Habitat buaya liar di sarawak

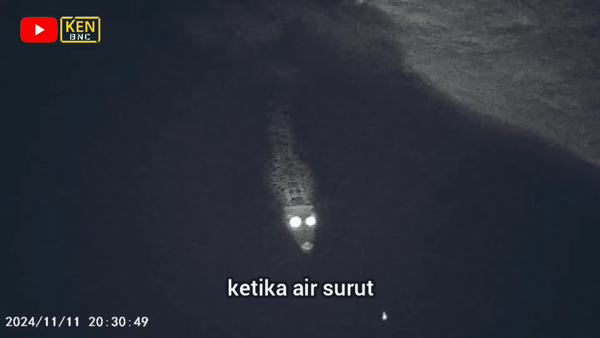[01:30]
Ketika itulah kita paling senang nak jumpa dia Macam night vision Night vision saya bukan night vision yang mahal-mahal dalam 100 lebih macam tu